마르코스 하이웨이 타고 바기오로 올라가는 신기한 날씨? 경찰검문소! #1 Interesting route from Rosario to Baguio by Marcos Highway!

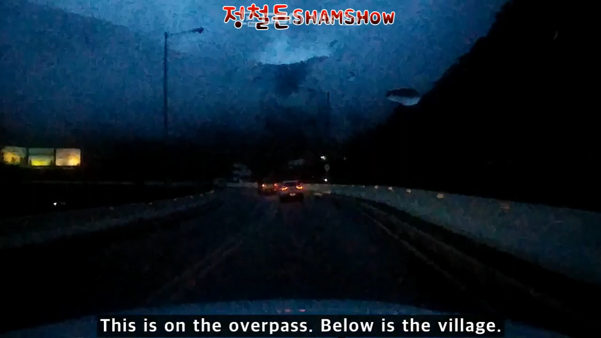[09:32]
요 밑에 마을이 있고 정면에 구름 있는 데가 슈팅 레인지 총 쏘는 데입니다. 실탄 사격장 광고판들이 보이네요. 차가 안 밀리면 한 1,2분 뒤에 그린발리라는 동네부터 바기오죠.